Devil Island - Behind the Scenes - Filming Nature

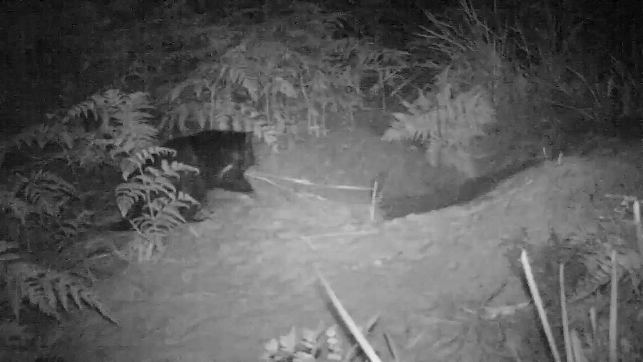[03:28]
One of these we set up on a burrow in which the scientists had tracked one of the devils with a radio collar.